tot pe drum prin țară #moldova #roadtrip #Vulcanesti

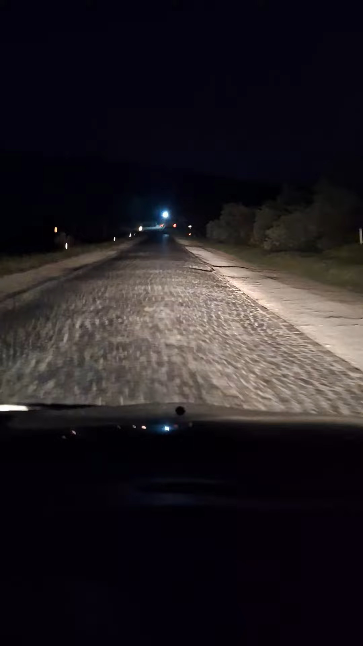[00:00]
Caldărâm Caldărâm Chișinău trebuie caldărâm Bineți la vulcănești, caldărâm În antrare în vulcănești este indicator anul par emisul 1711 anul de fondare Dacă nu greșesc și drumul ăsta tot e de atunci Și ăsta e, după idee, drum național Da? Leagă Chișinău de Giorgiuliești Sau internațional Internațional